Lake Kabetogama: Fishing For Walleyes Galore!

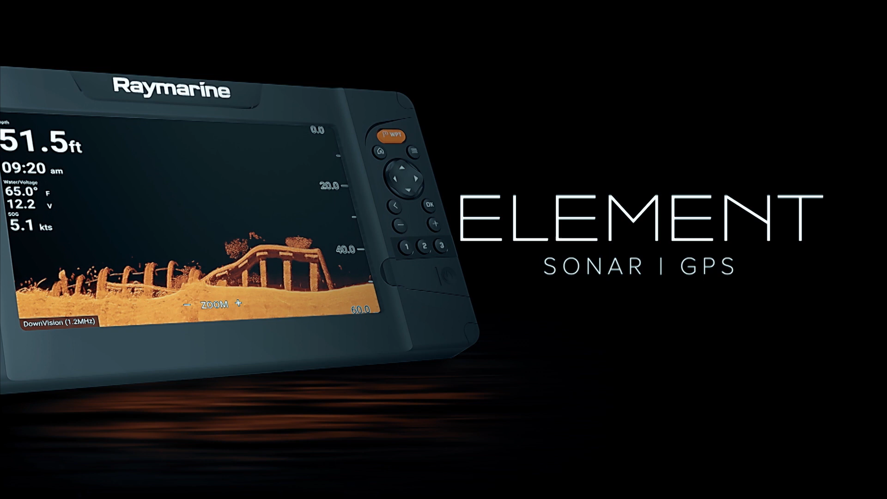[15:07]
On screen: depth 51.5 ft, water 65.0°F, speed 5.1 kn
And the Element Sonar GPS series from Raymarine gives you the upper hand when hunting for fish and their habitat.
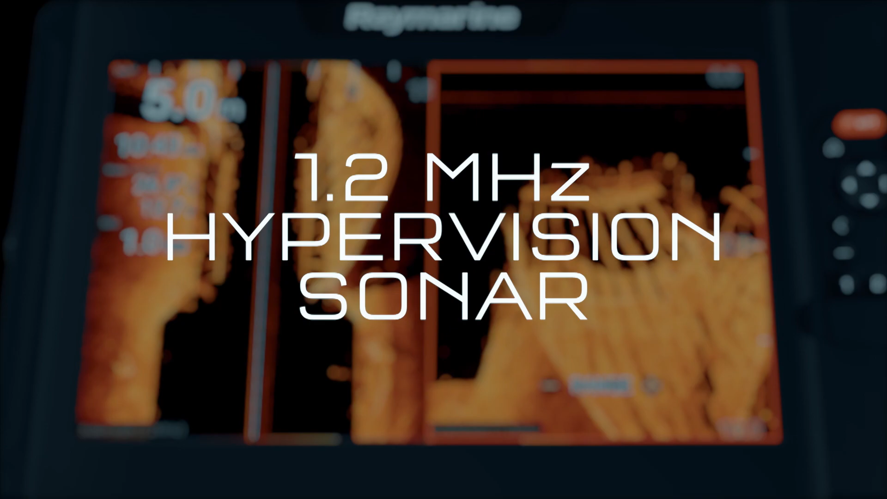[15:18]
chirp sonar with amazing lifelike clarity.